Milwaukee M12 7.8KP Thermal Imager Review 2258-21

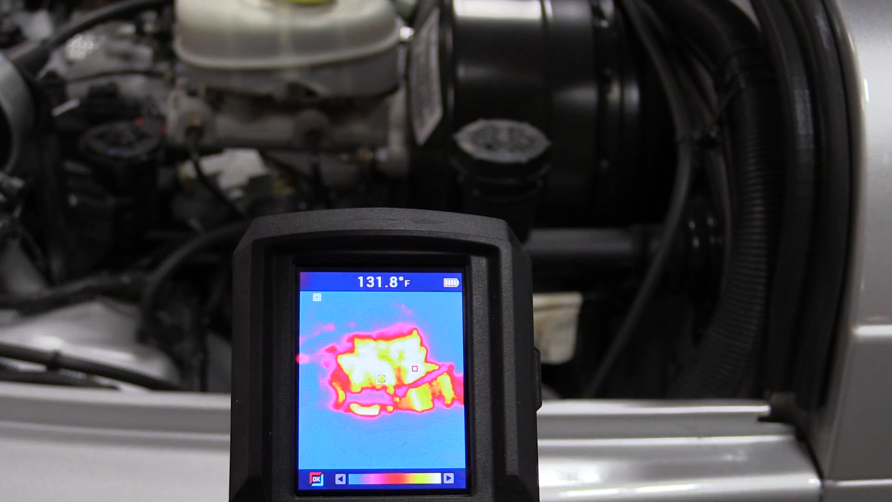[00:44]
On screen: spot 131.8°F
can see things in real time and it has an SD card on the side so you can take images take pictures of the screen
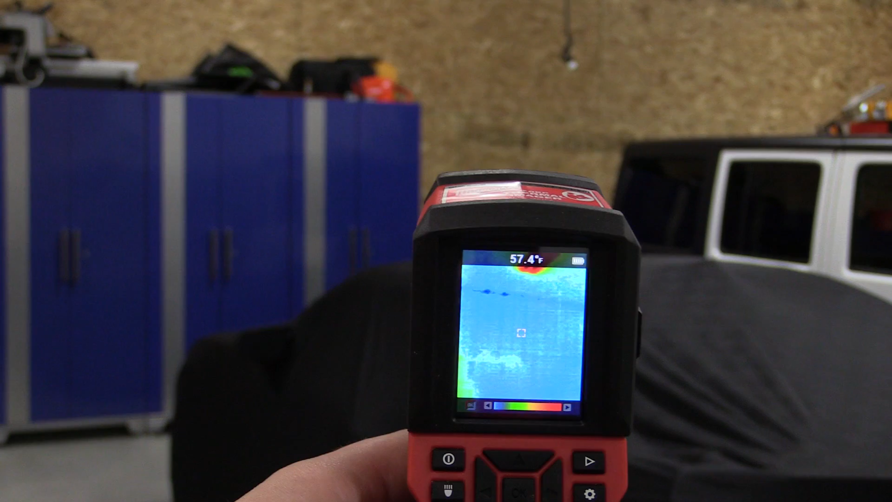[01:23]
On screen: spot 57.4°F
it will last for approximately 10 hours so you get a full day's use out of it and your on-screen is actually real temps as you move it around.
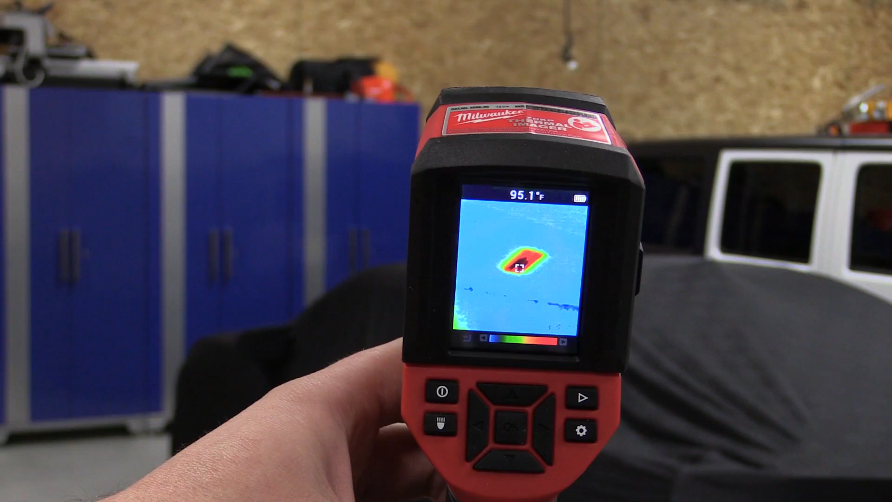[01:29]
On screen: spot 95.1°F
Now this unit has some different settings and features. You have multiple color palettes ranging from what they call rainbow to a gray scale and also an iron bow.
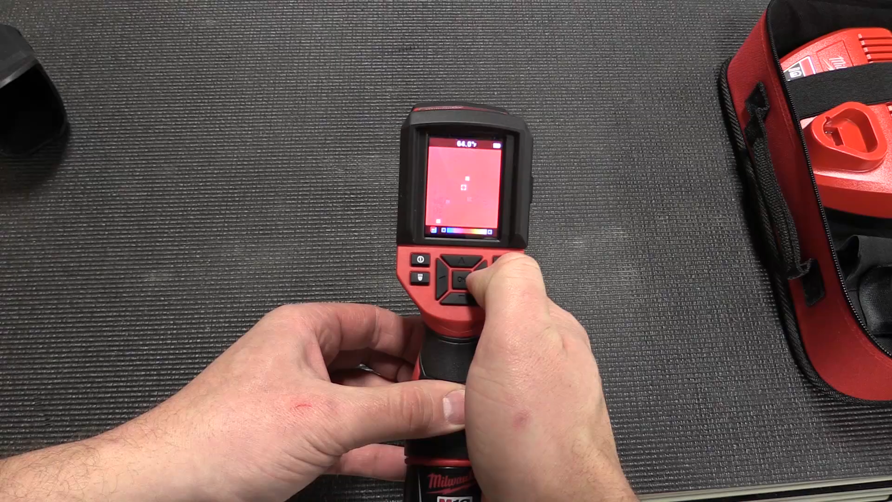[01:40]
You can set these up to work with whatever works best for what you're testing. Now you have different levels of emissivity that you can change for
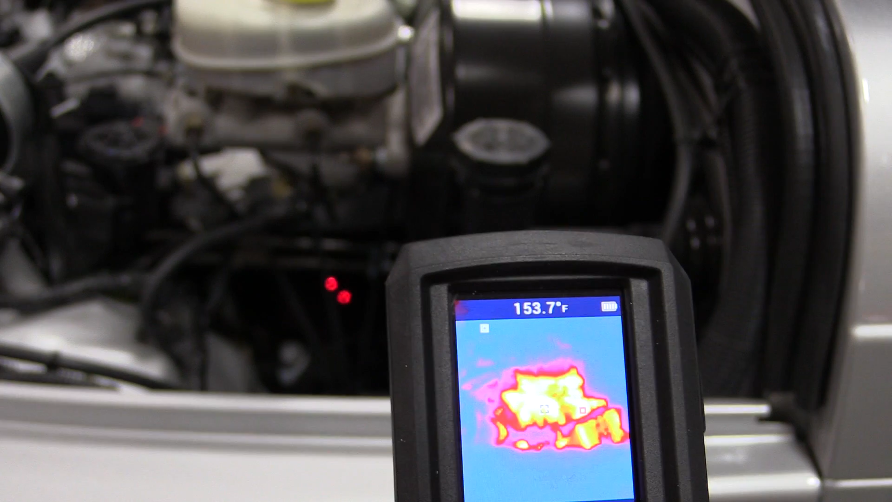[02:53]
On screen: spot 153.7°F
You can use them for working on cars finding out where the hot spots are and really looking for different things that might be failing or getting warm. Great for trying to check heat loss in houses.
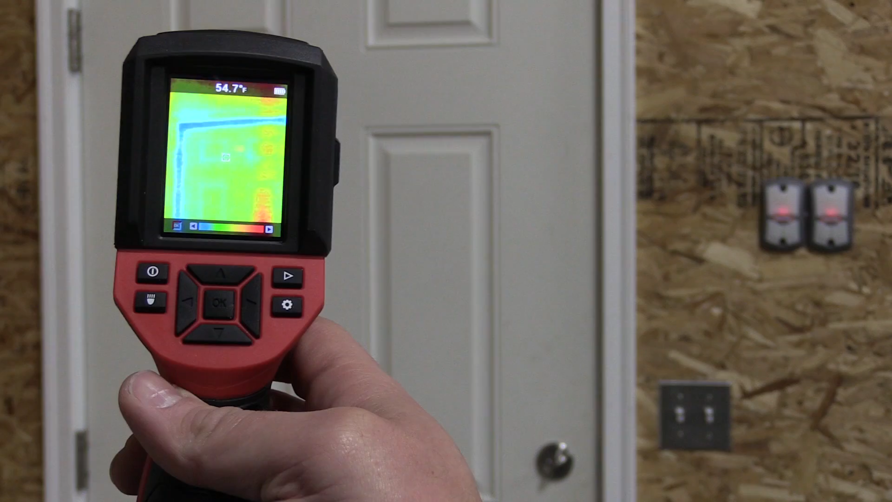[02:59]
They have a lot of different uses that are all excellent. So if you're looking for something like this check out the new one from Milwaukee this one actually has a great screen that updates fast doesn't
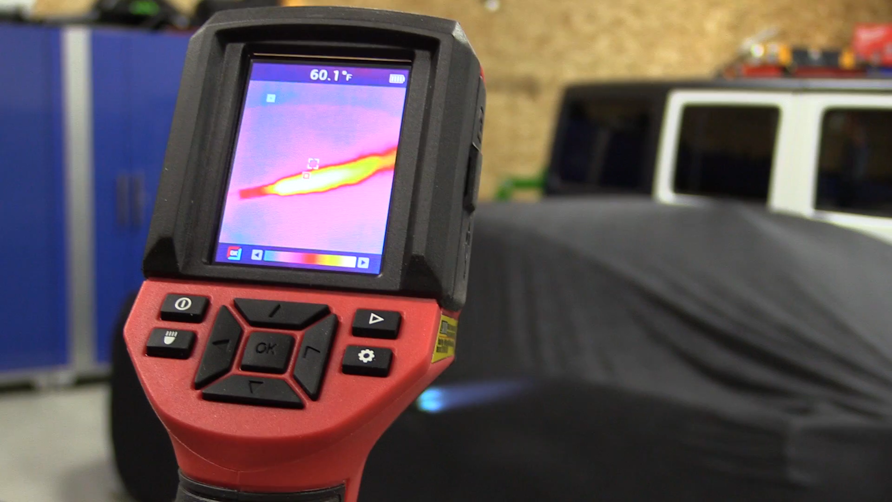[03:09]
On screen: spot 60.1°F
slow anything up the settings are easy to get to it tracks the time it tracks the date so when you have
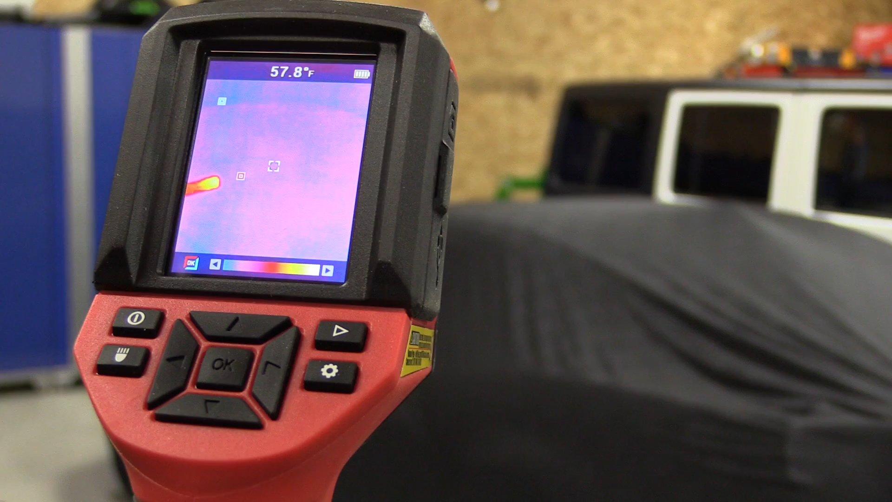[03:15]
On screen: spot 57.8°F
pictures taken you can take them back know exactly what time everything was taken at so you can compare them and put them together in a chart.
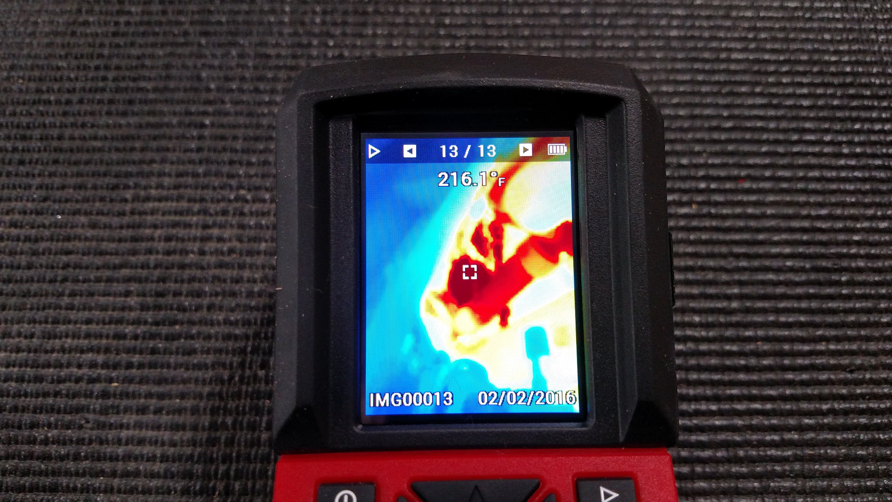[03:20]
On screen: spot 216.1°F
Now the pictures on here come out at about a quarter mega piece pretty small they're about